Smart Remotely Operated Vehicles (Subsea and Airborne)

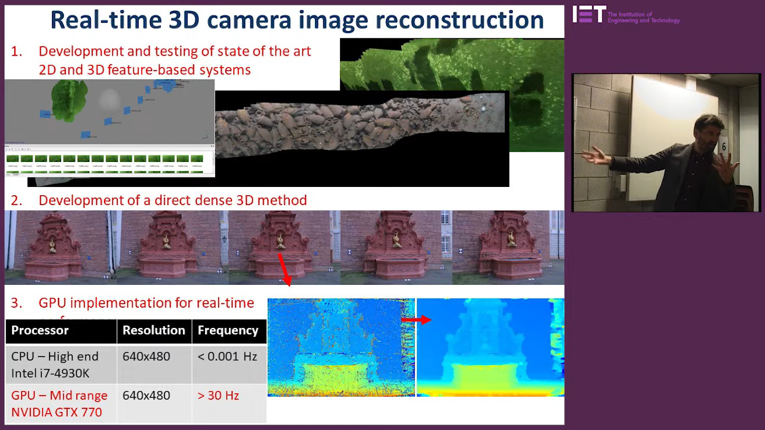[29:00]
So this PhD student is getting that 3D image processing up to 30 hertz. So he's able to regenerate, which is frame rate from video. So unless you can approach the frame rate of video, you cannot do it in real time. If you cannot do it in real time, you cannot use it in your flight control loop within the robot.
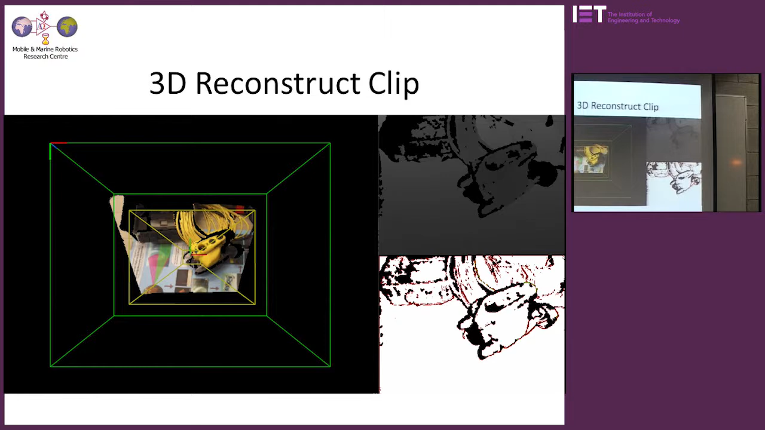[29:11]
So this is an example of doing it in air. We're using the Kinect system, so it's a camera and it's an infrared camera also.
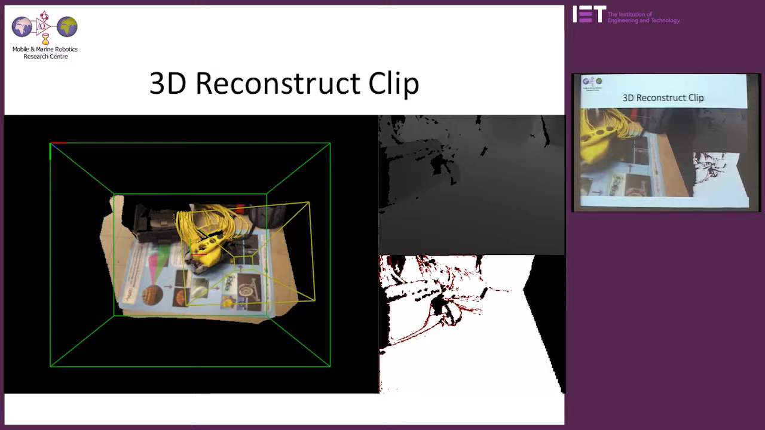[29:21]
So you projected structured light from in the infrared, which isn't visible, but from that you can generate the 3D geometry of the target.
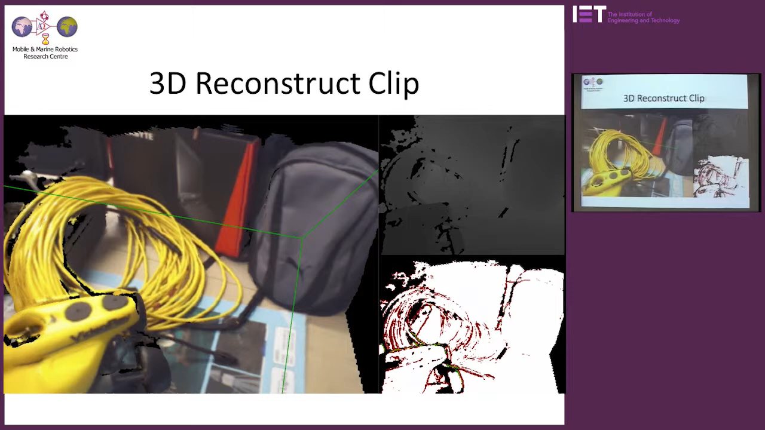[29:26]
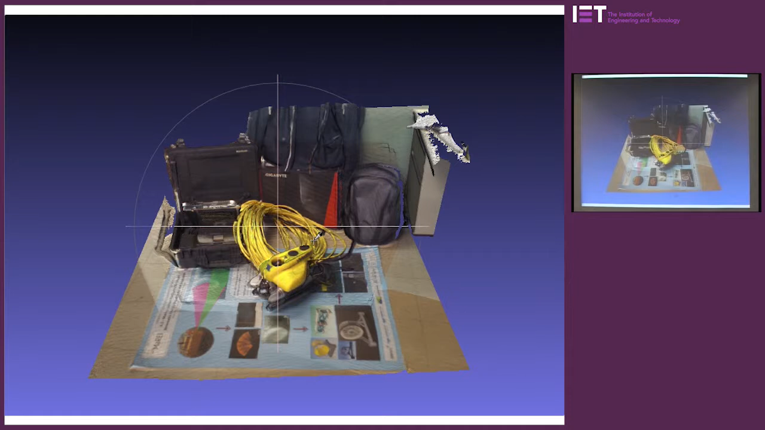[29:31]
And the next image then shows, this looks identical, it looks like a camera image, but it's not. This is the 3D model of that target.
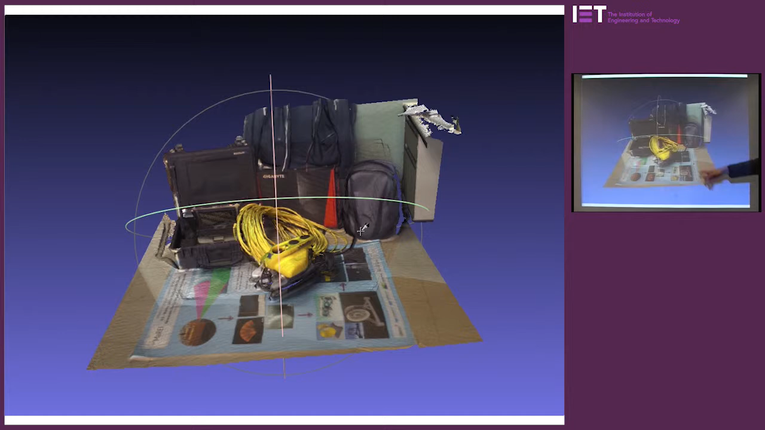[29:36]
So this is a poster. We can see the resolution because we can read the poster.
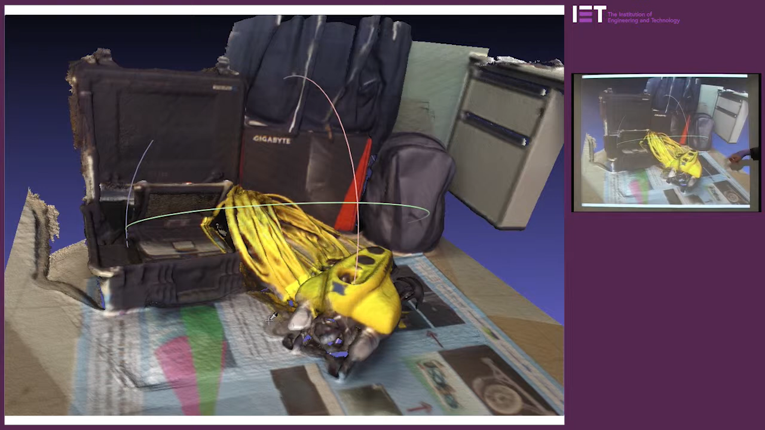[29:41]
It's a small little mini ROV, it's a computer bag or whatever it is, the side of a computer casing. So if we build up a model in real time of such a target,
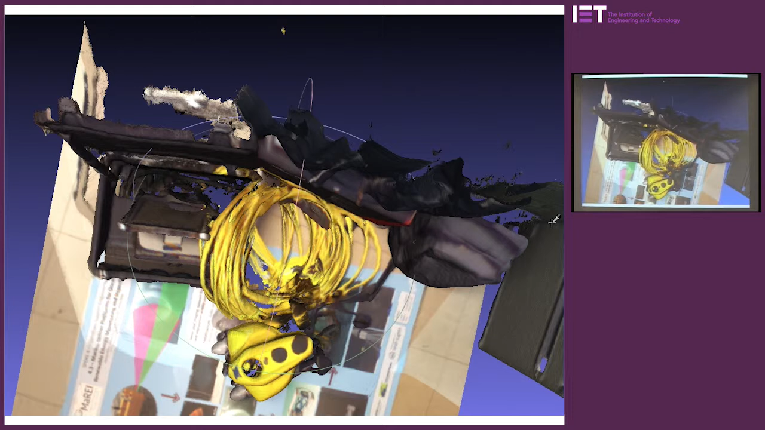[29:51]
we could get the robot or the robot manipulator to pick up the cable or to turn on the computer or you know, that's what we're trying to achieve. So this is an underwater test site we have up near Loch Derg in Portreau.
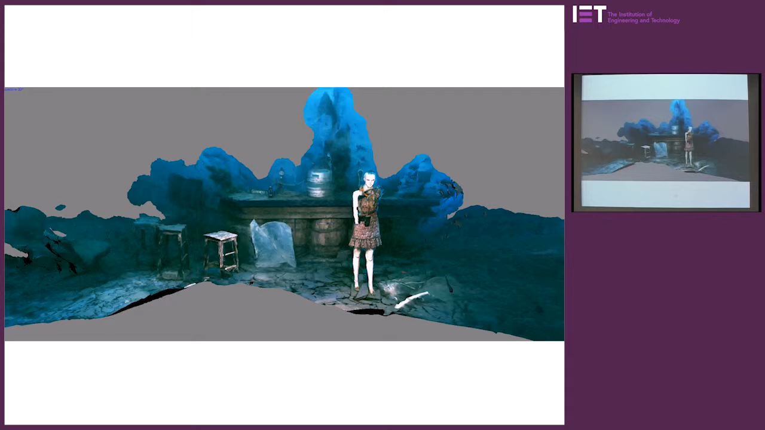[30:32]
This is the 3D model of the scene after acquired and generated by the so now we're manipulating this 3D model, so we can see the mannequin, we can see the bar. We didn't image the bottom of the stool legs, so they're not part of the model.
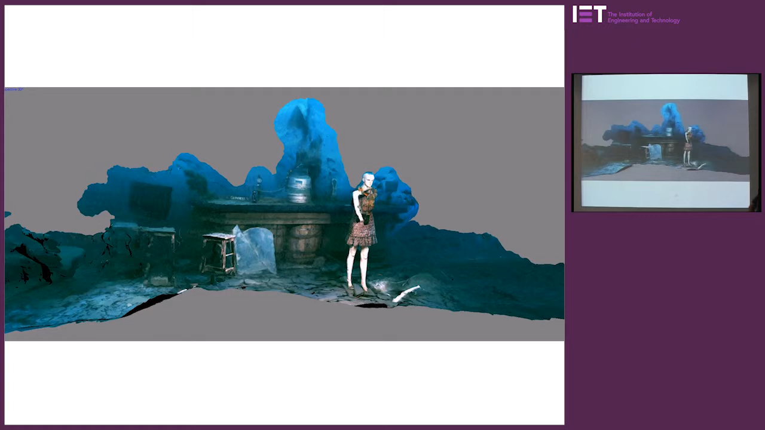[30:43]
We didn't image the back of the mannequin, so she's not complete. But if you zoom in, maybe in this projector you can't see it, but the resolution is good enough to read Guinness on the Guinness sign.
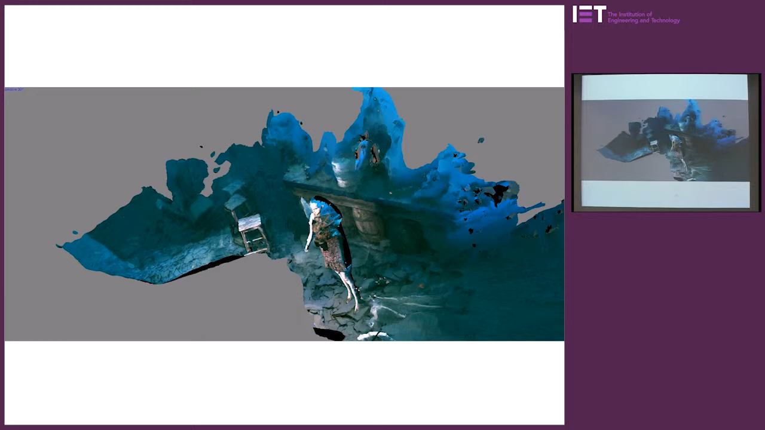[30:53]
There's a tin of Guinness on somewhere on the bar. I think in on this projector the full resolution isn't available.
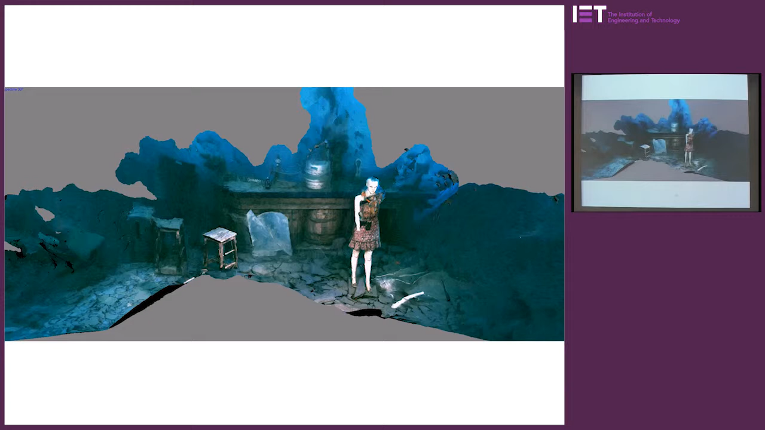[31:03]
But the idea is we're building up this 3D model of the world from our cameras, and we're able to then use that for flight control of the robots. And we're doing the same with sonar,
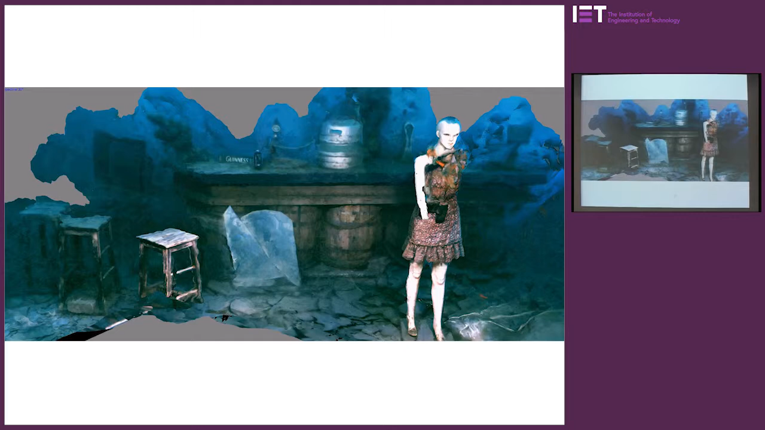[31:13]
because one of the challenges underwater is the turbidity, such as in Limerick docks, means sometimes you cannot see even, you know, 2 inches beyond your nose in very turbid waters. So this is the real-time image processing.
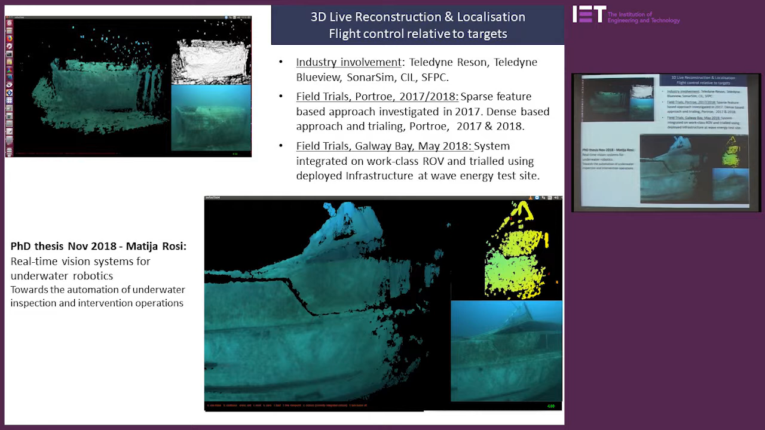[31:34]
That's a boat on the bottom of that flooded slate quarry up in County Tipperary. This is the actual video. This is the real-time 3D point cloud being generated on the fly.
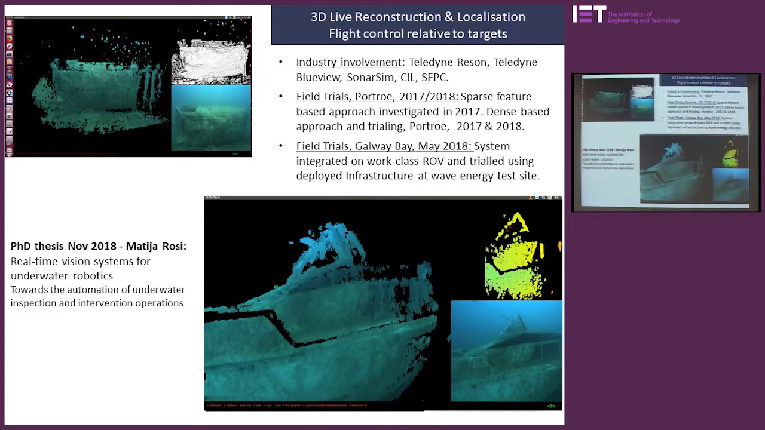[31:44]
So we're building the 3D geometry from the camera passing by the target.
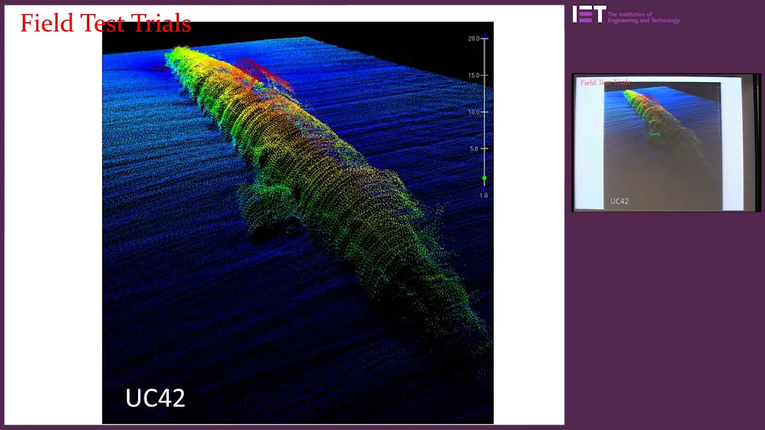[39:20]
And since that, because there was TNT mines still on that and close to the gas pipeline, they've encased a lot of it in effectively a concrete sarcophagus. This is the largest ever ship sunk by a U-boat in the Second War, the SS Empress of Britain. She's about 2 metres short, was about 2 metres short of the Titanic. And she was broken in midsection by a torpedo. That's about 60 miles west of Bloody Foreland in Donegal. We
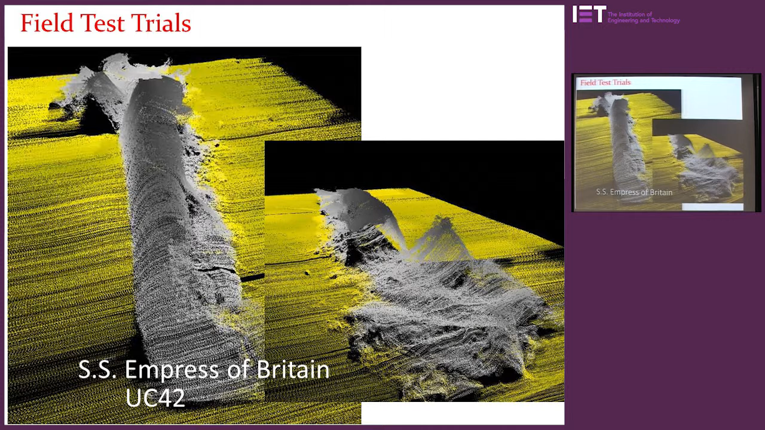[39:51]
surveyed it on a return trip from further north in the Atlantic, and so we literally only got 20 minutes with the ROV flying above that, so we didn't come in close for visual survey.
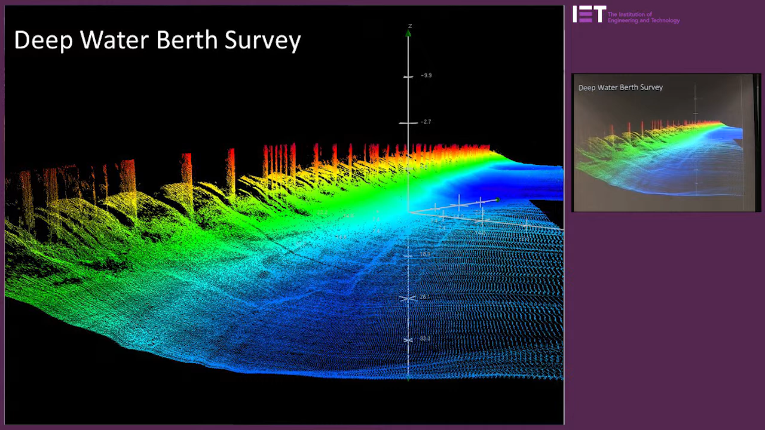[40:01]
We've done some work and survey for Shannon Foyne's Port Company and their deep water berth out in Foyne's.